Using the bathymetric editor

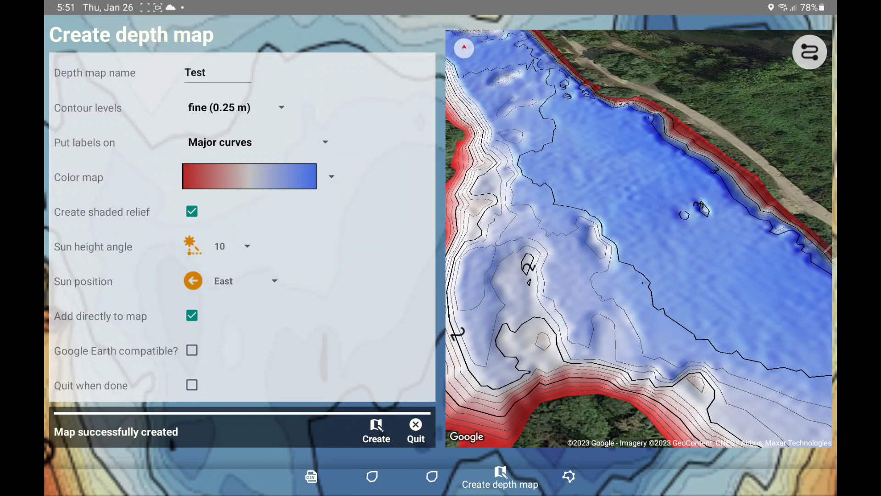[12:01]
And then we have along the ridge here a shadow. Which is quite good actually. What you do here is you start clockwise or anticlockwise.